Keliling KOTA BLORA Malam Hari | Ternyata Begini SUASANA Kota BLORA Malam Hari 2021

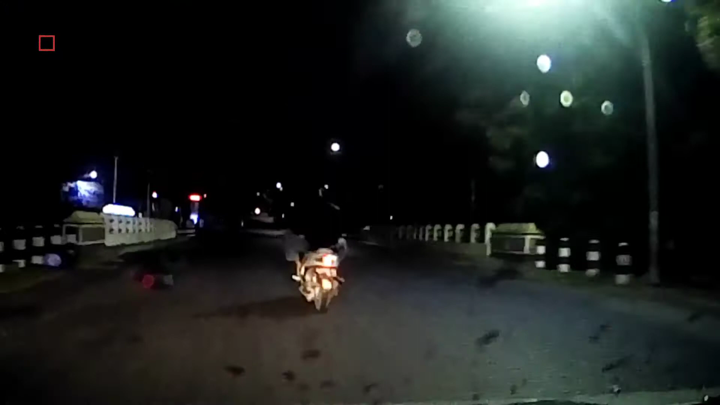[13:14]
Rupiah Di Banjar Negara Sebelah Kanan Kita Ada SMK Bakti Husada PGRI Belura Oke Sob Untuk Keliling Kota Belura Kita Akhiri Sampai Disini Di Perbatasan Antara Belura Dengan
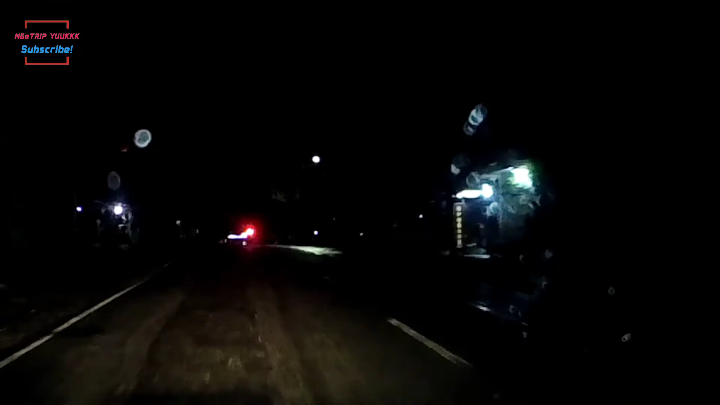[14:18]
Direnovasi Atau Di Perbaiki Sehingga Menjadi Daya Tarik Untuk Datang Ke Belura Oke Untuk Perjalanan Kali Ini Kita Akhiri Di Pomp Bensin
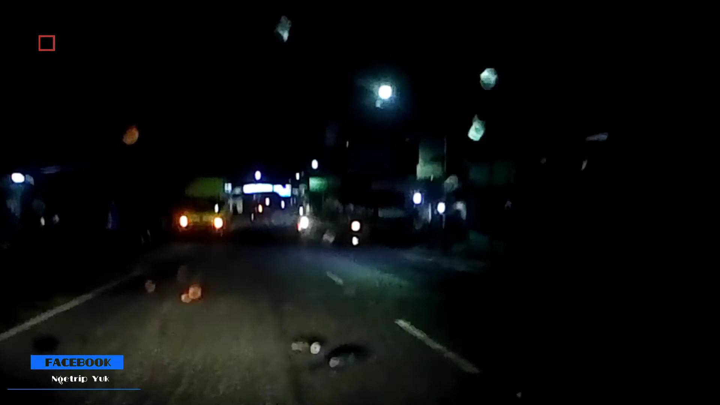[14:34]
Tunjungan Nah Di Depan Sudah Kelihatan Sasana
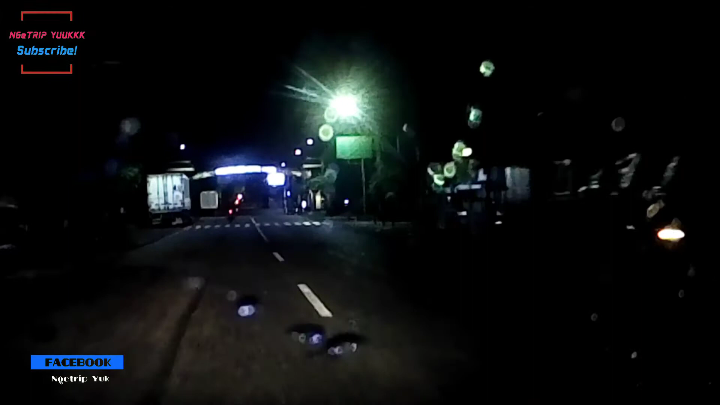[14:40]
Jaya Kertabumi Perbatasan Antara Kota Belura Dengan Kota Ataupun Dengan Kecamatan Tunjungan Semoga Perjalanan Keliling Kota Belura Bisa Bermanfaat Jangan Lupa Untuk Selalu Like Comment Dan Subscribe Channel